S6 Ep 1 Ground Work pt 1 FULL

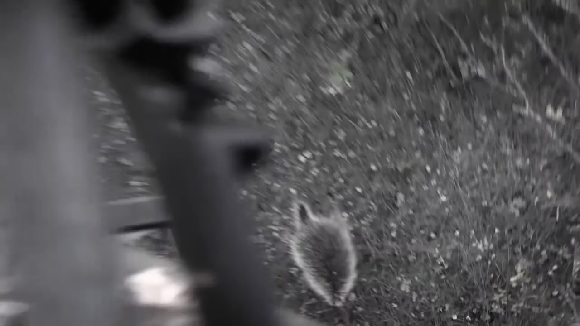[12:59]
Shortly into the evening this young buck makes an appearance.